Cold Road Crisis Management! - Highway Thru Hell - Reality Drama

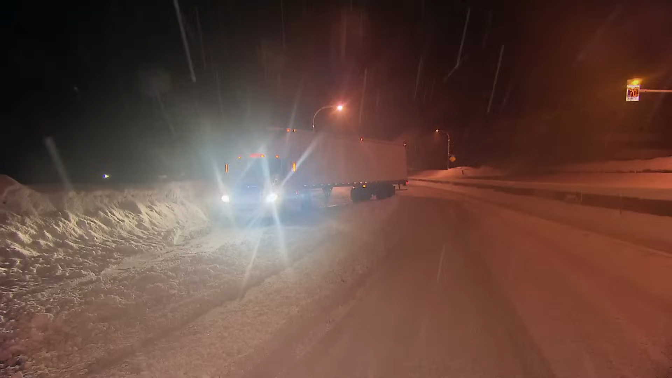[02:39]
The fully loaded semi... We're in a bad spot here.
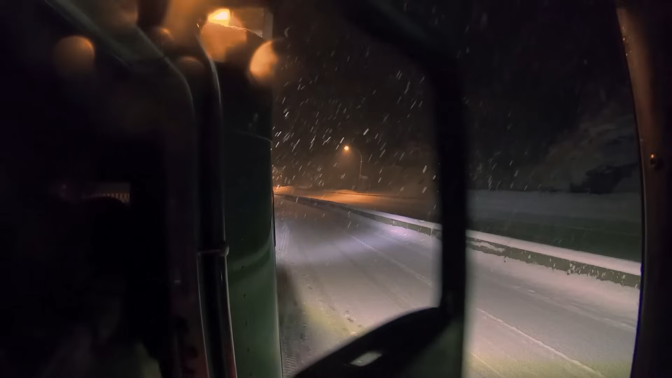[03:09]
Start going. And you can see...
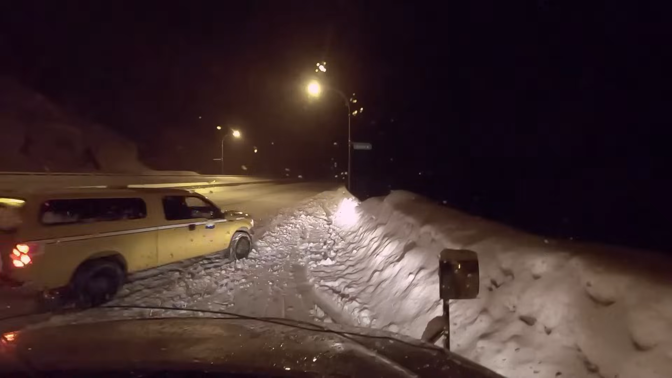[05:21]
A highway supervisor arrives to break the news.